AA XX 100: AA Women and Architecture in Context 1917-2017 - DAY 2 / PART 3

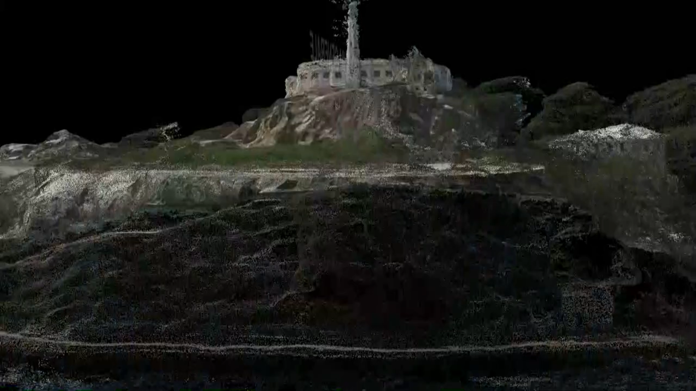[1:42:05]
how natural the outpost could act as a university.
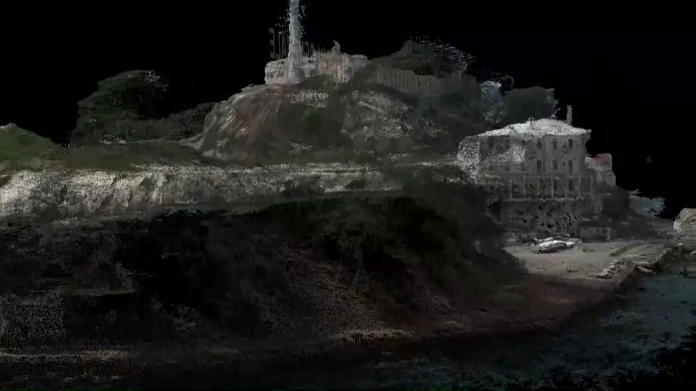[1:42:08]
So this is a point cloud I constructed of Alcatraz.